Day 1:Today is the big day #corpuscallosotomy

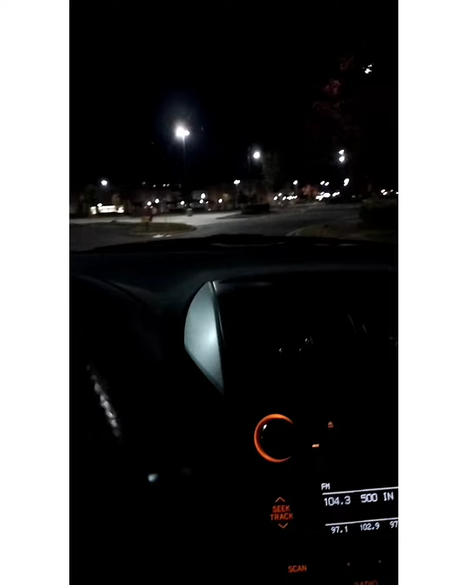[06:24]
had my extra guard up and whatnot because i don't i don't usually take trash out unless it's the daytime so anyways i'm gonna chit chat with you all later i am at mcdonald's sorry my window is dirty i'm at mcdonald's and i'll see you all soon i'm at mcdonald's i'm at mcdonald's i'm at mcdonald's and